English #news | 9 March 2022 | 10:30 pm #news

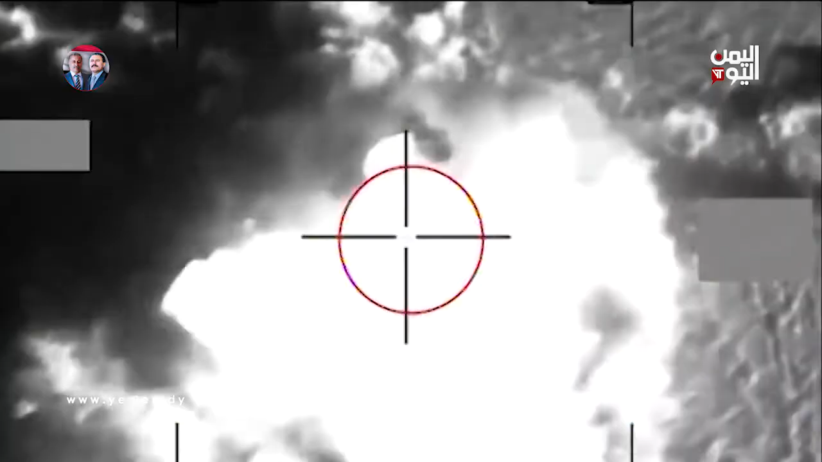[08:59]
The coalition confirmed that the operations resulted in the killing and
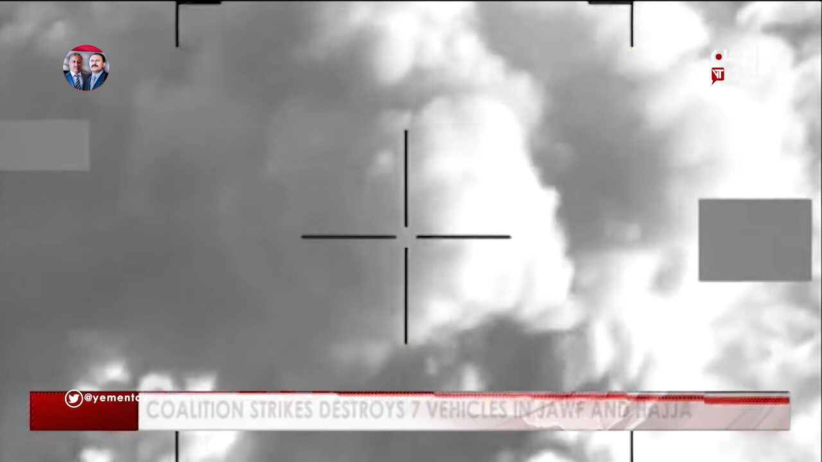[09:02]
wounding of dozens of Houthis and the destruction of 7 military vehicles.
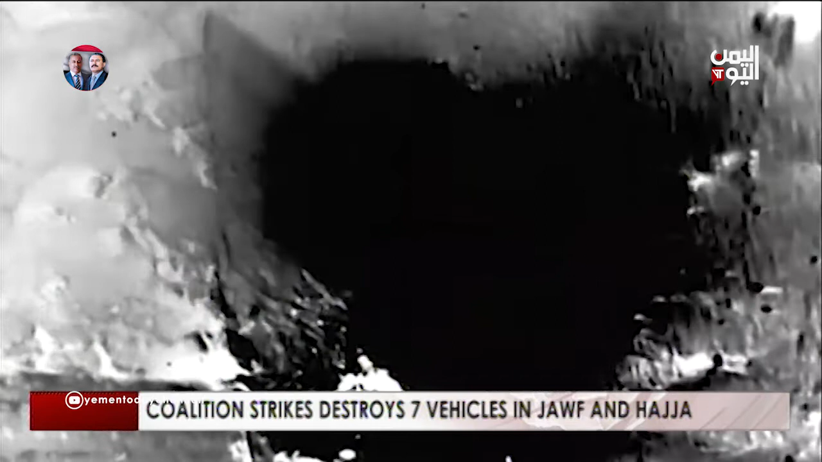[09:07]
In addition, the government forces liberated new sites in Sada governorate.